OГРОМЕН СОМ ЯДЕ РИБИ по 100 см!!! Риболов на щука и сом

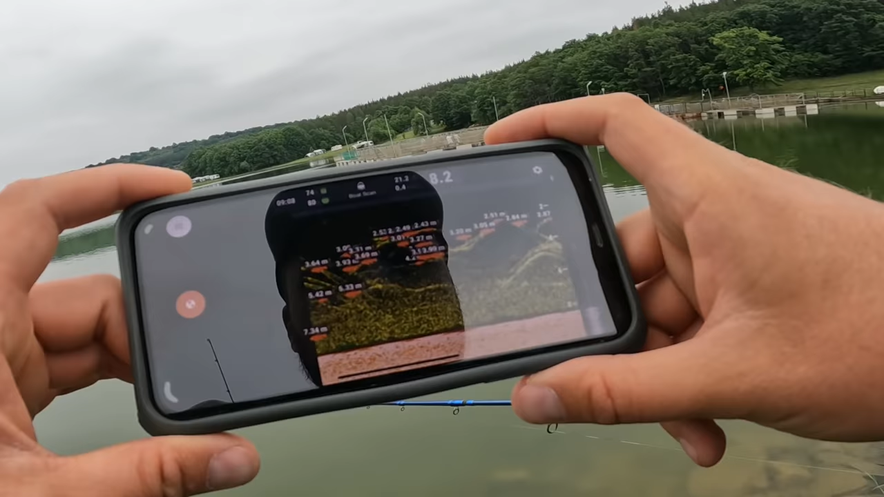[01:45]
Тук е фул от риби на 2, на 3,20.
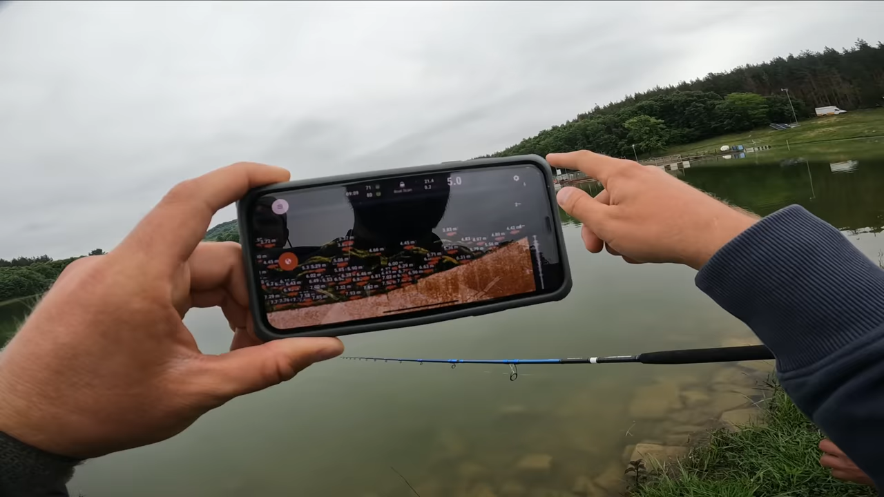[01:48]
Че тук, те затова ви бият тук, защото тук е ръба.
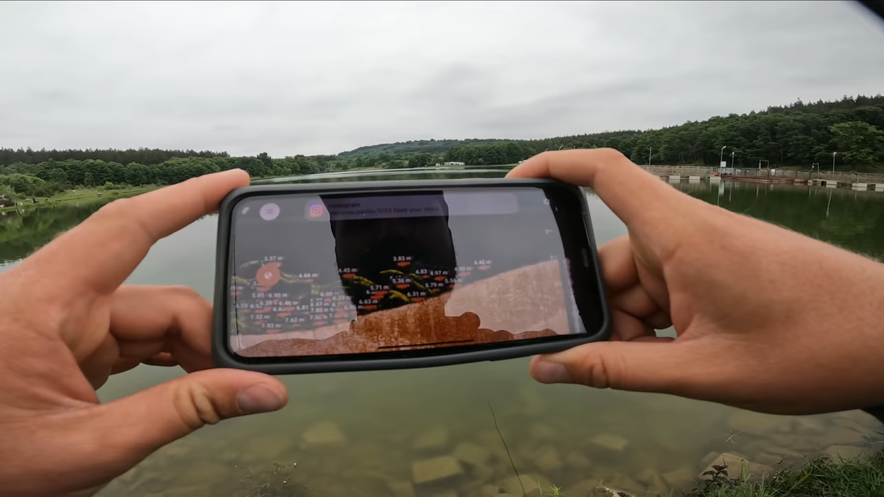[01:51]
Ето, точно там удрат. Там ли удрат? Да. Те заради това. Упс!